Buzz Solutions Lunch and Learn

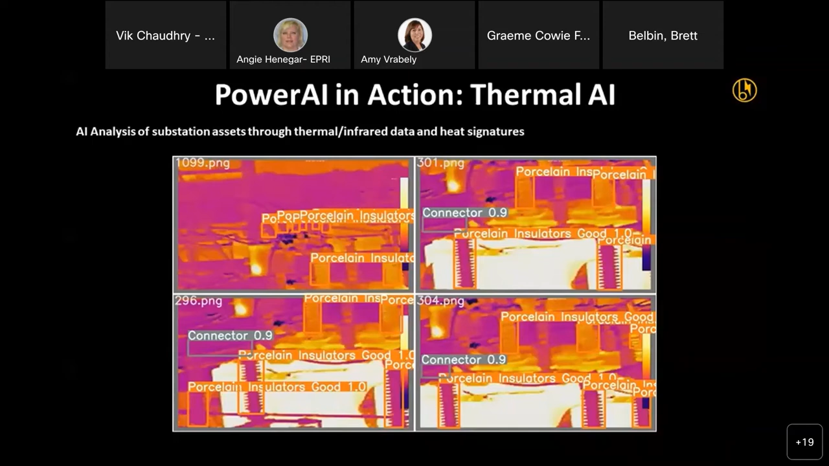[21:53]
So some of the electrical components we started looking at is conductors, insulators, connectors, and seeing heat signatures and how those are changing over time and monitoring those in a continuous manner.
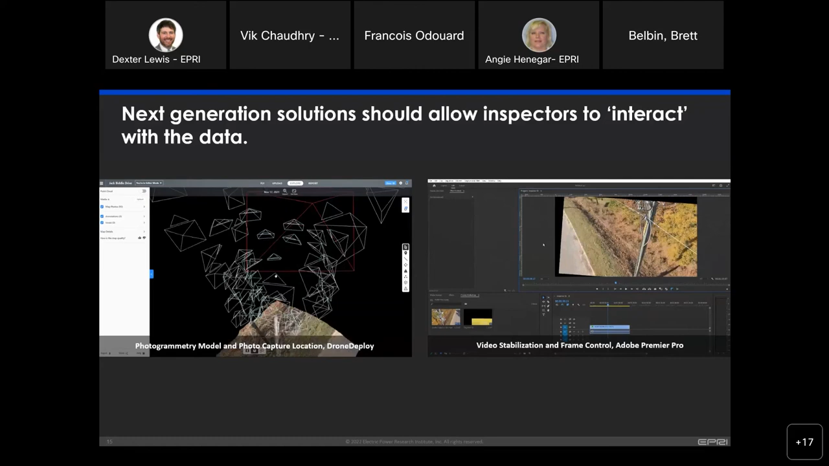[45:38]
You can't really tell which images were captured above versus below one another.